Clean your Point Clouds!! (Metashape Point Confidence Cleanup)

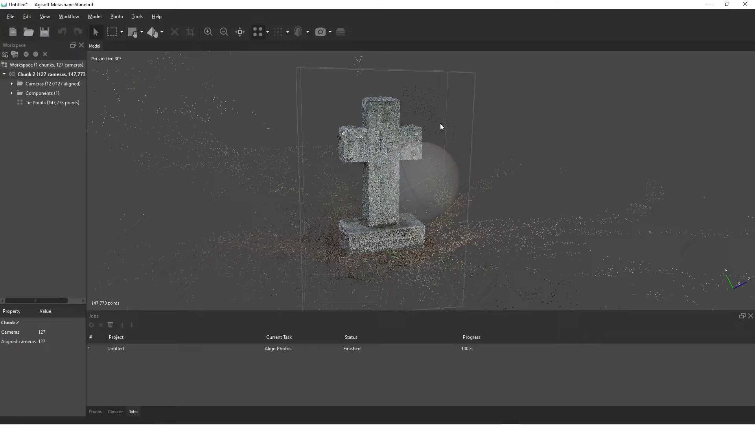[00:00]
Okay, we've got our initial sparse point cloud.
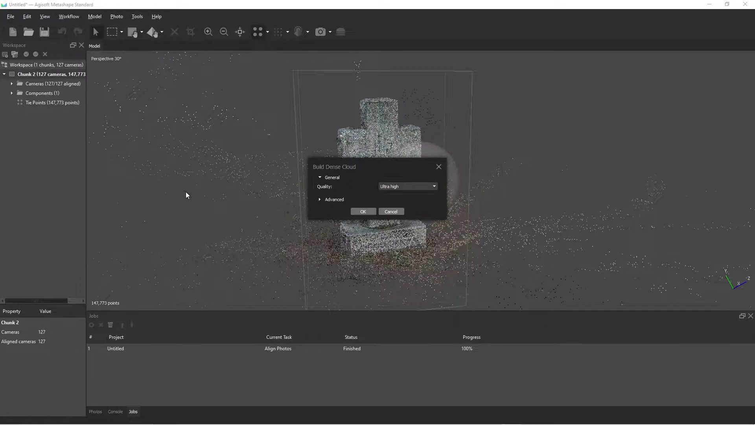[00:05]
When you go to do the dense cloud, be sure to check calculate point confidence under advance, calculate point confidence.
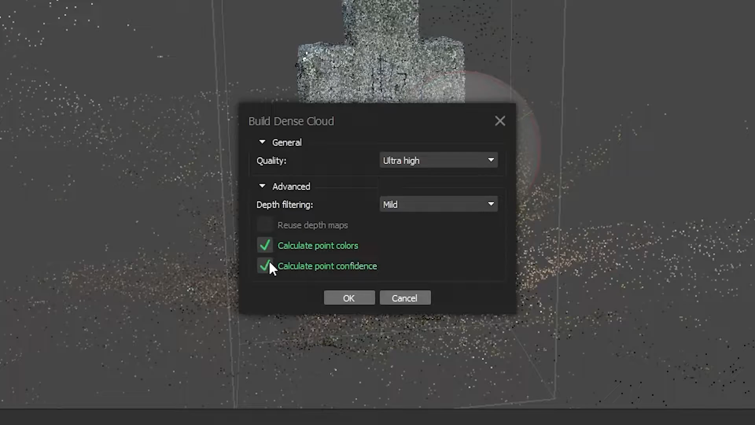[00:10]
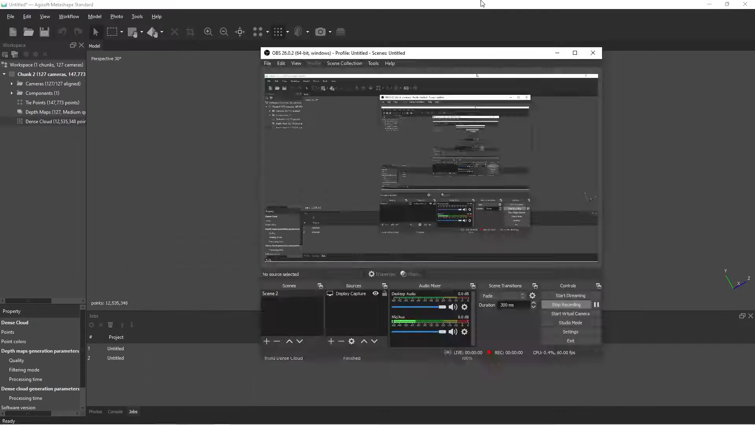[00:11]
Okay, great. So the dense cloud has finished processing.
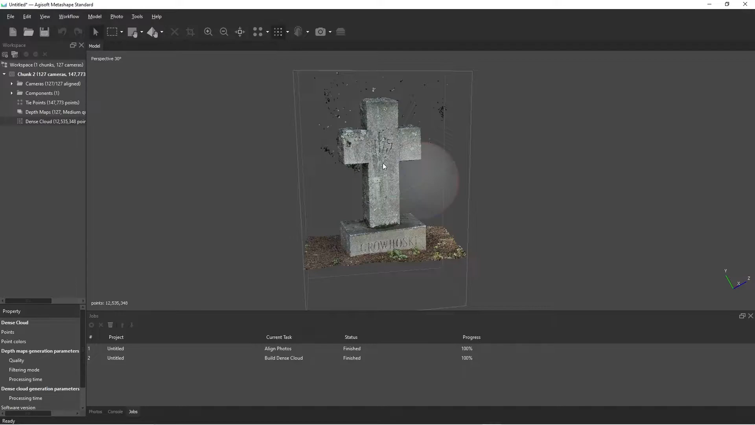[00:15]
That took a few minutes and we zoom in here and it looks good, but we've got some straight points.
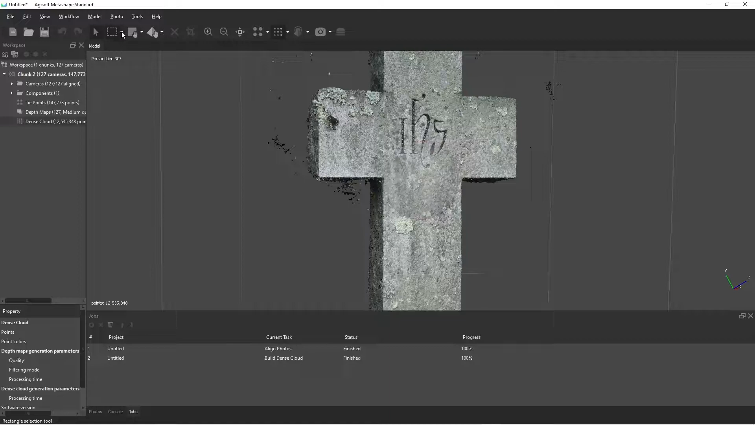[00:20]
Now, of course, we could go in and we could select each point, blah, blah, blah, delete, but our time is precious, right? So since we checked that little box earlier, it means that we can do something called filter by confidence.
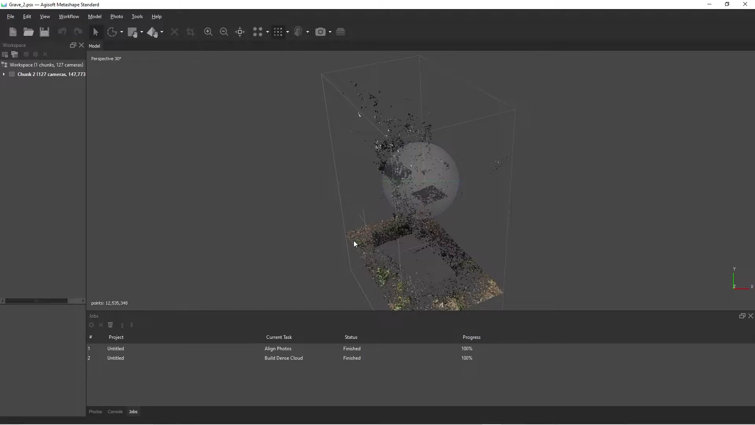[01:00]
What this does is it shows points that Agisoft is not very confident are actually there.
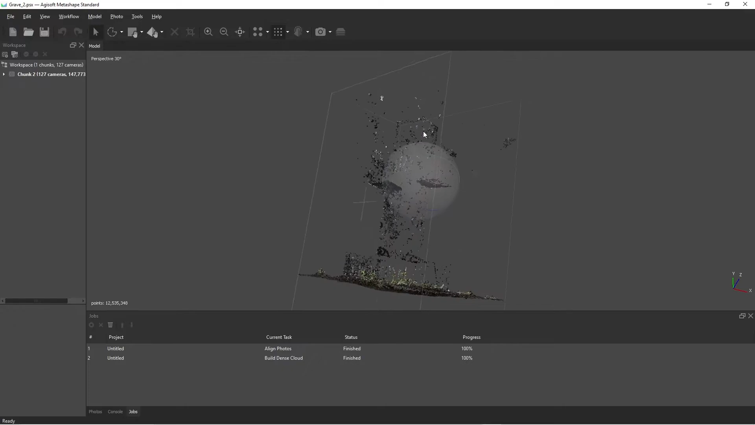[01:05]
Now that we can see all of these points,
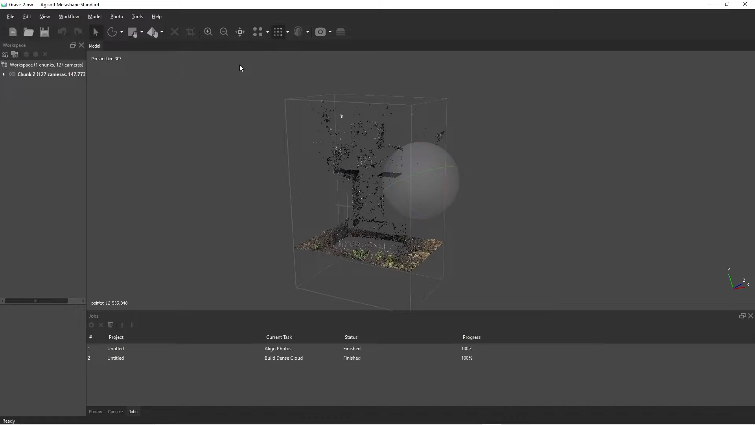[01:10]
we haven't actually gotten rid of them.
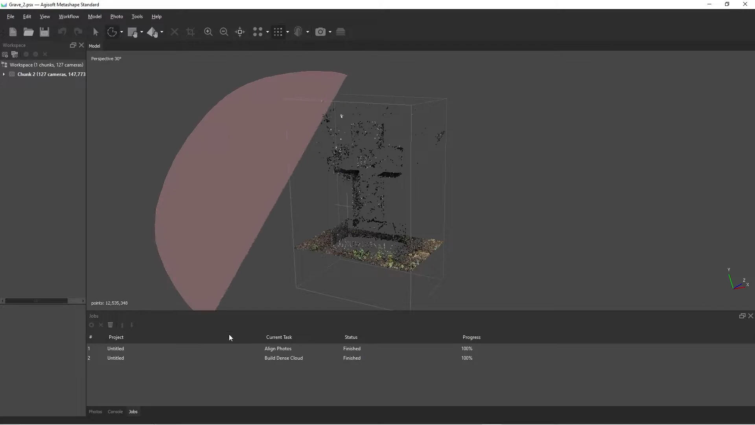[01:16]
Select them all, hit delete, go to tools, dense cloud and then compact, dense cloud.
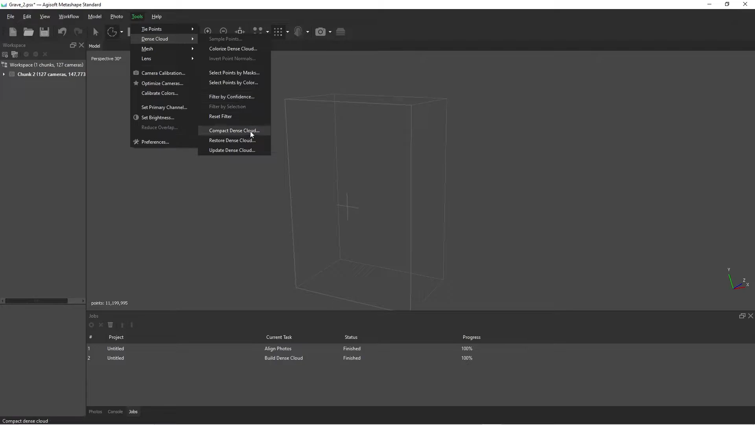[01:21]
Yes. What this has done now, as you can see, compared to the other one, it's cleaned up quite a few points.
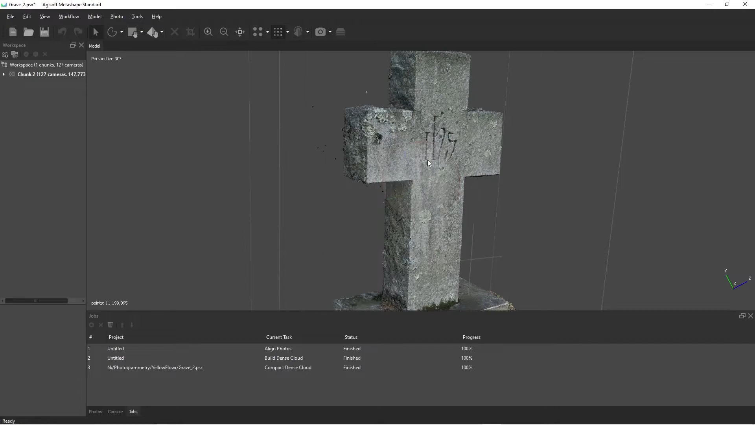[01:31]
Now, unfortunately, it wasn't quite enough.
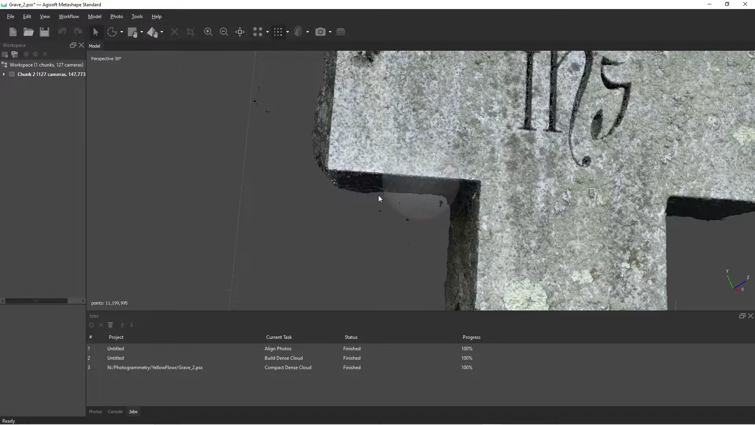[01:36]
As you can see, we still have some straight points and unfortunately, it looks like we lost some details on the bottom there,
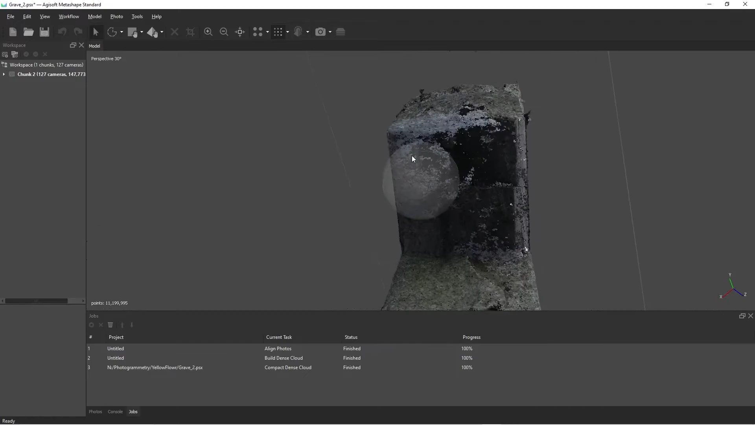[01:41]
making it not always the most ideal solution, but quick and dirty.
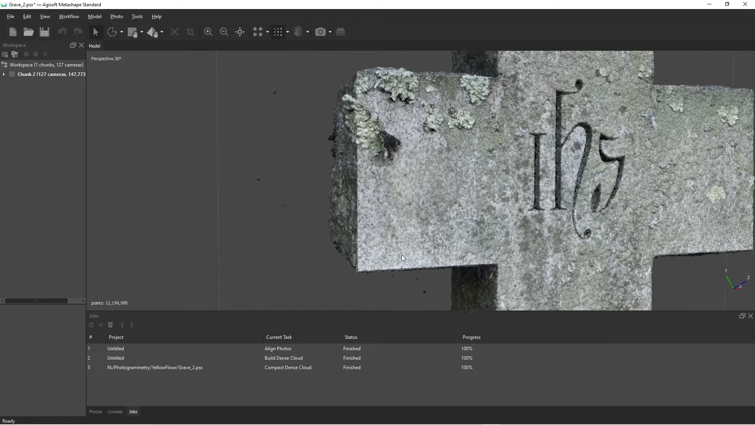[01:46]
Now, I'm pretty confident just removing these ones manually at this point,
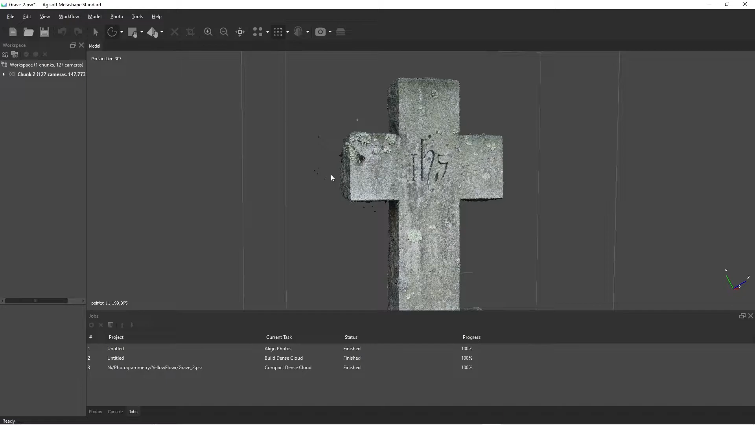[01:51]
but if we wanted to push it further, just for demonstration's sake, go to tools, filter by confidence.
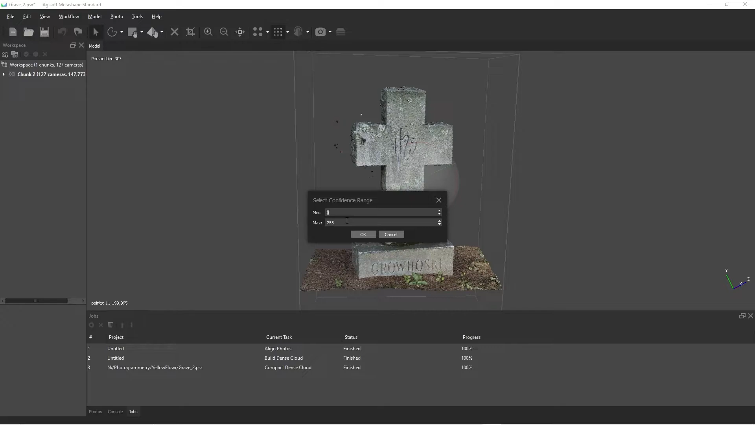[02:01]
And this time we're going to do minimum zero, maximum two. Hit OK.
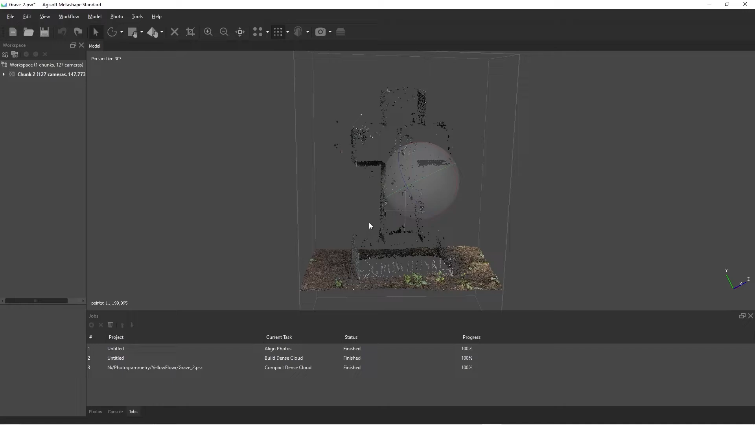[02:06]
Now we're seeing a lot more points here. Go and delete those.
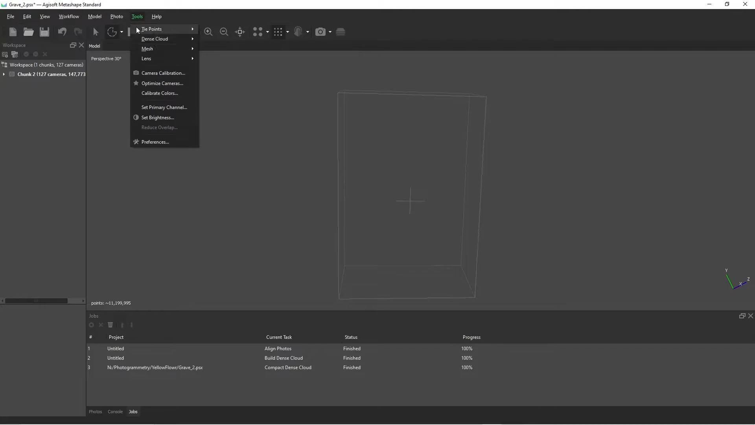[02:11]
Tools, dense cloud, compact, dense cloud. Yes. And now, as we can see, it's super, super clean. None of those floating points are there.
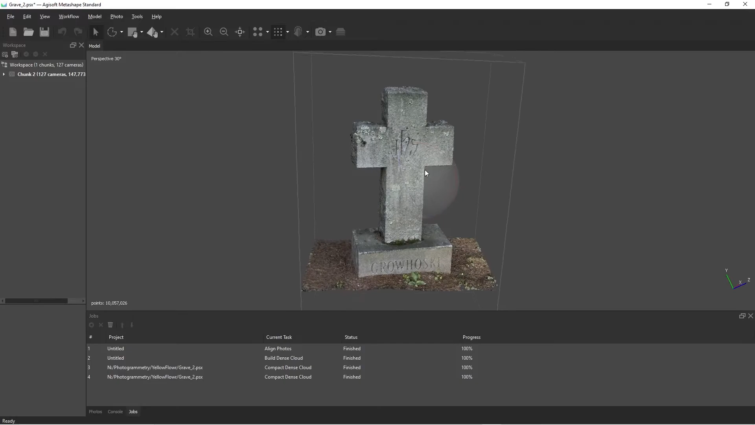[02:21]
By upping that threshold a bit, minus some vegetation down there.
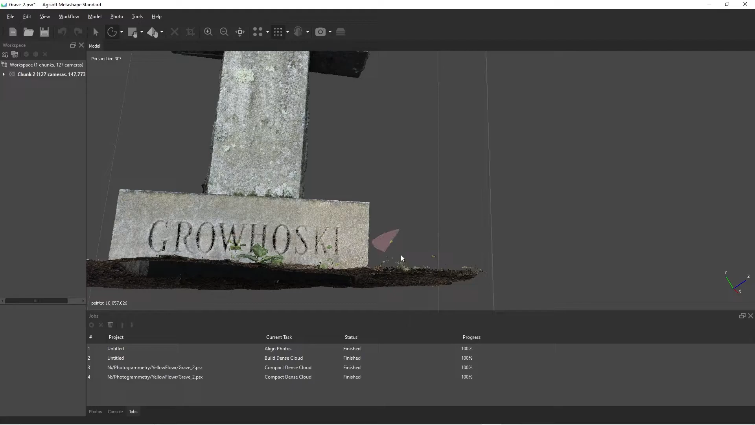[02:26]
So it's, again, it's not perfect.
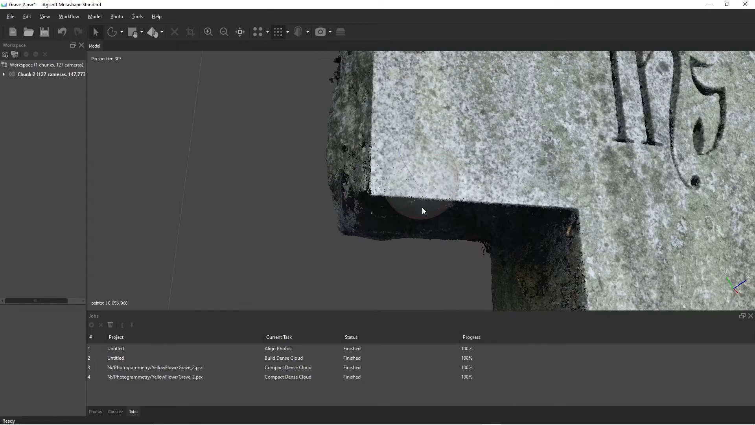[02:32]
But now, I guess the issue is, right, you go in underneath the gravestone here, we lost a lot of points.
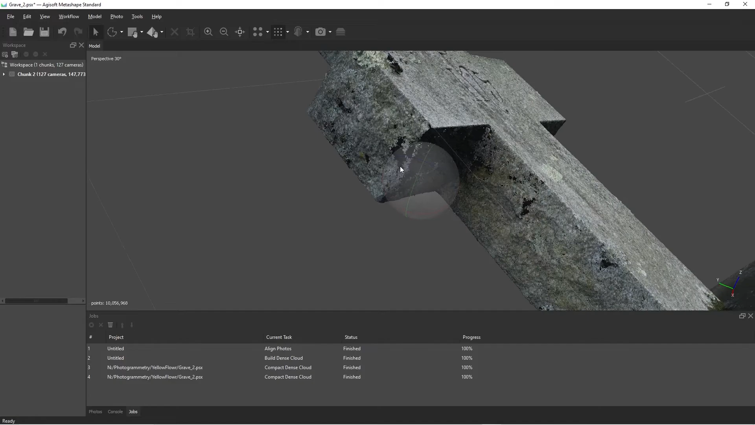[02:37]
Now, luckily, it's flat, so there will be some texture interpolation.
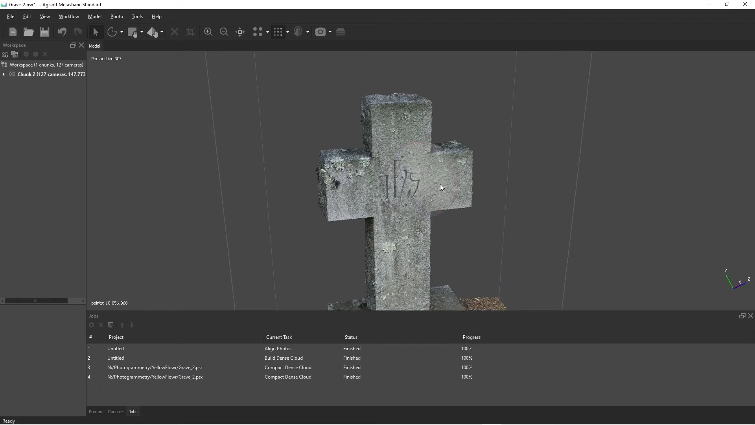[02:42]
This is just a quick and dirty way to clean everything up, get everything nice and clean for scenes that have a lot of maybe floating points and things like that. I hope you found this tutorial useful.